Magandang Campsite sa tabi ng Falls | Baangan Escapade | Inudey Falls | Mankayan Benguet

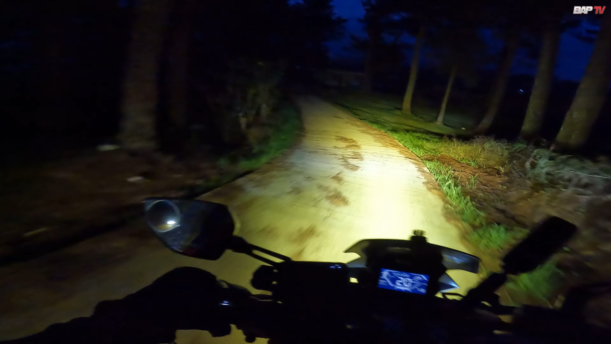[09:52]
Time check natin, 6:42. So, ginabi na naman tayo. Yo, let's go. Grabe rap road to. Bangin na pala to. No, 200 meters na lang. Ito ba ang Escapade?
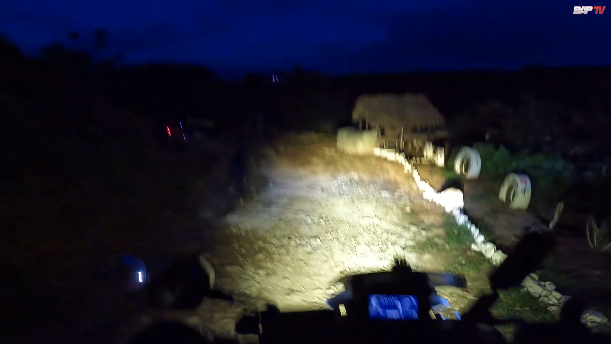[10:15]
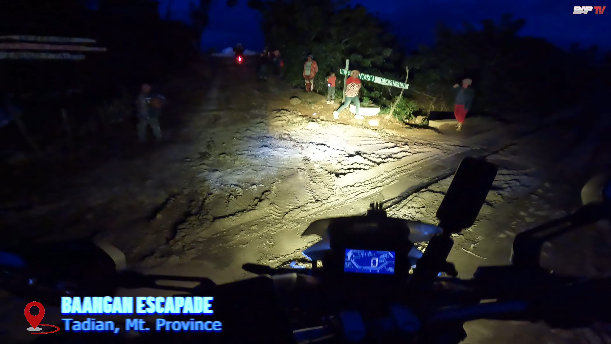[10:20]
Hello po. You have arrived. Yan. Yeah.
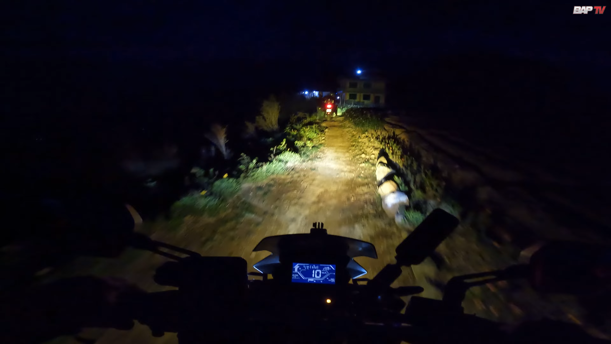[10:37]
Uy, bangin pala to sa baba.